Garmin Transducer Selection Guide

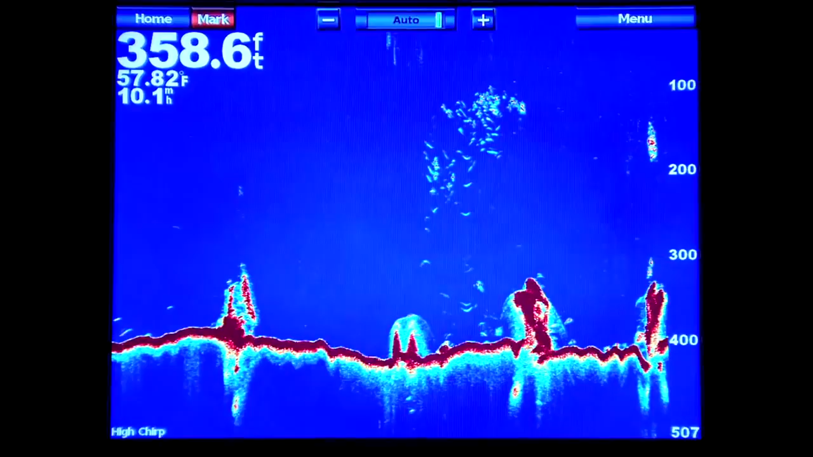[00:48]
On screen: depth 358.6 ft, water 57.82°F
It converts the data into an image on your display screen and can depict the bottom and the location of any fish.
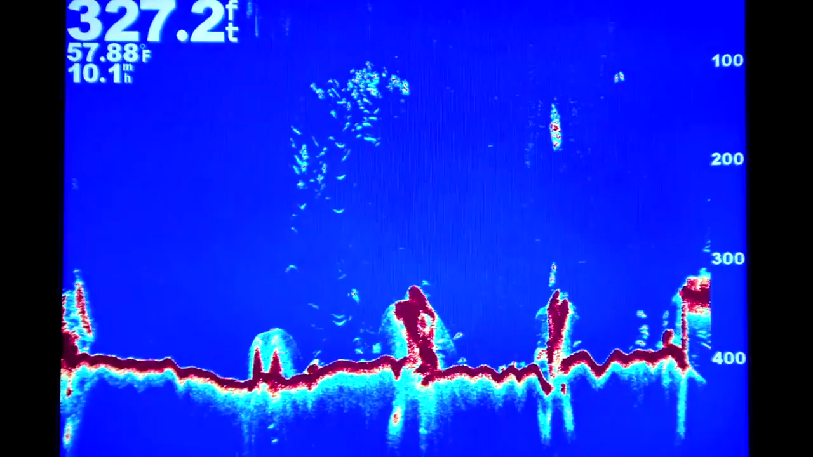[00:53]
On screen: depth 327.2 ft, water 57.88°F
Getting the transducer installed properly so that it works in all conditions and speeds is one of the most critical parts of installing a sonar system. But this critical step is often overlooked.
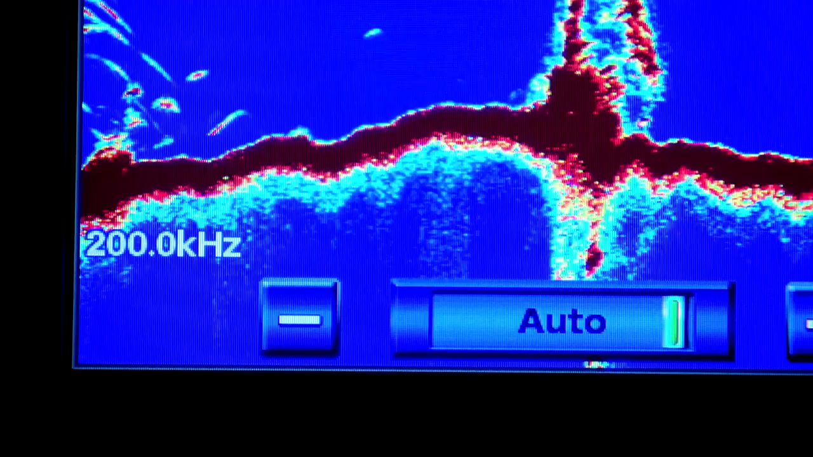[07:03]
normally 200 kilohertz for better shallow water resolution and 50 kilohertz for deeper water penetration.
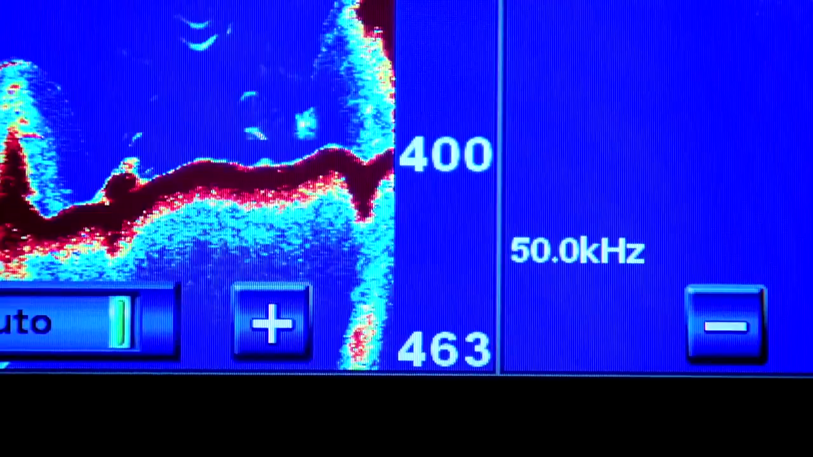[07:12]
So when you buy a transducer for these sonars, you're stuck with 50 and 200 kilohertz. Recently, Garmin developed a spread spectrum sonar, the GSD26,